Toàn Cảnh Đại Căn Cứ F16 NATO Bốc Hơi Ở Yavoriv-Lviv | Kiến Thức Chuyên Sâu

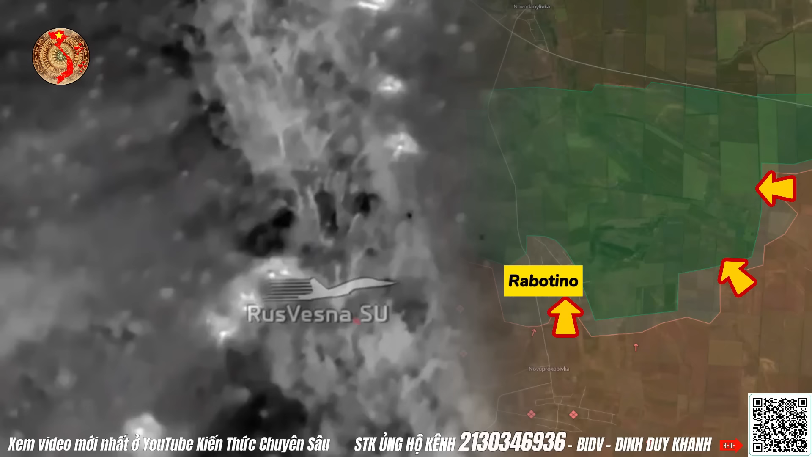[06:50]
Cảnh quay cho thấy các lực lượng xe tăng Nga liên tục công phá vào vị trí phòng thủ của Ukraine càng ngày lẫn đêm.
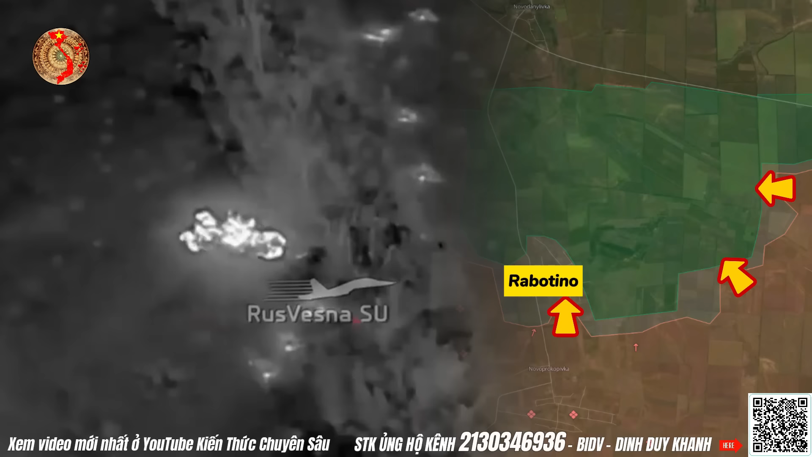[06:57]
Chiến thuật rất đơn giản. Các UAV trinh sát sẽ gửi tòa độ cho xe tăng và sau đó hòa lực chính xác sẽ kết thúc đối thủ.
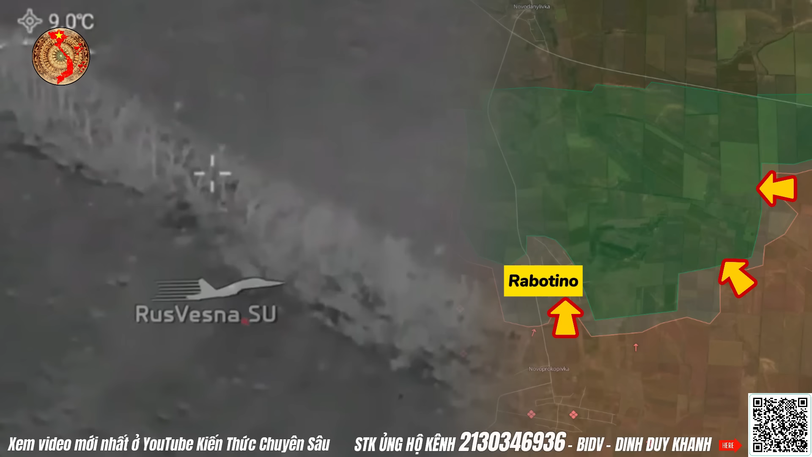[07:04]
On screen: spot 9.0°C
Phía Nga nói rằng họ sẽ sớm giải phóng khu vực này để kết thúc, cái được gọi là thành quả của cuộc phản công năm ngoái của chế độ Kiev.
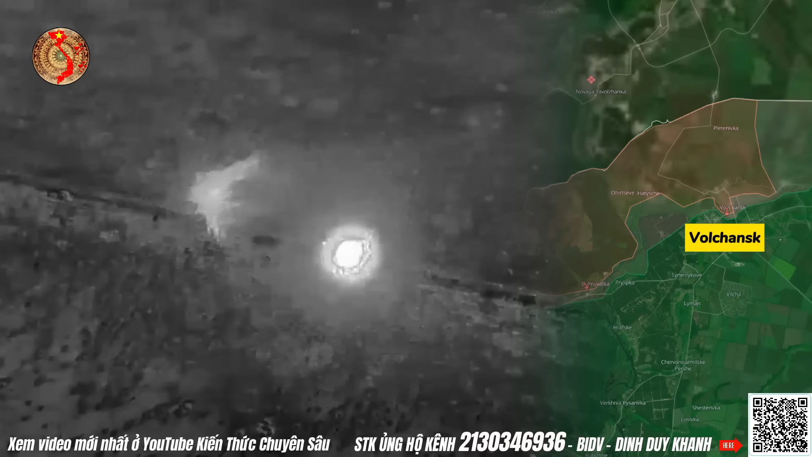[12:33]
Cảnh quay từ các UAV trinh sát của Nga cho thấy họ đã phát hiện một nơi tập trung quân địch tại các vị trí kiên cố dọc tuyến đường phòng thủ ở khu vực Volchan.
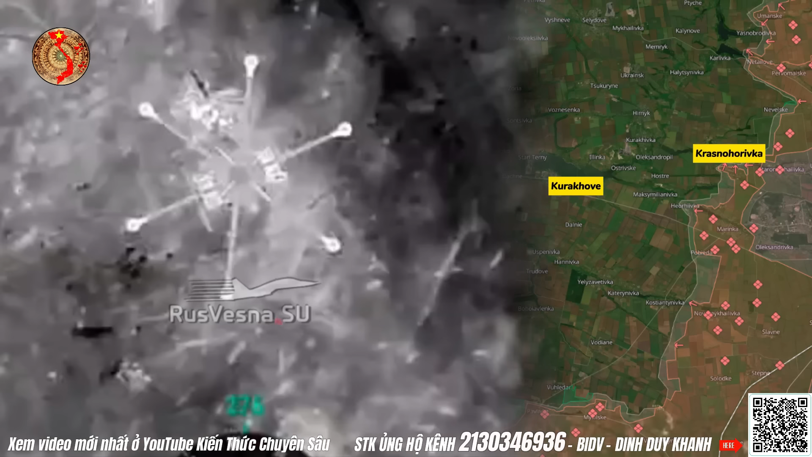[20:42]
Tại đây đã ghi nhận một trận chiến máy bay không người lái thuyền thẩm. Người điều khiển UAV của Trung đoàn 255 Nga đã sử
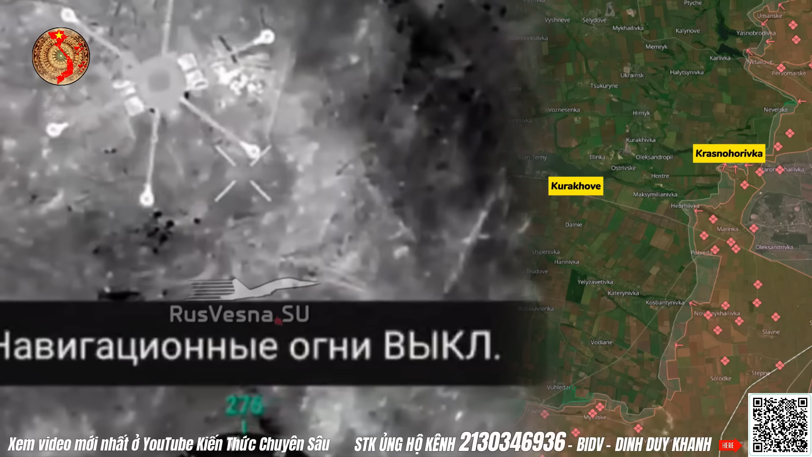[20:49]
dụng một máy bay không người lái 4 cánh phát hiện ra máy bay ném bom hạng nặng cũng không người lái
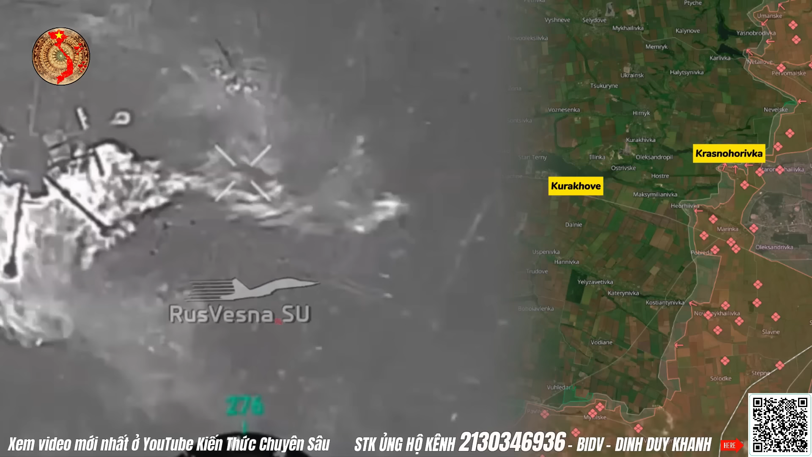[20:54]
Babayaga của Ukraine đang bay về phía lực lượng vũ trang Nga nhằm thả bom.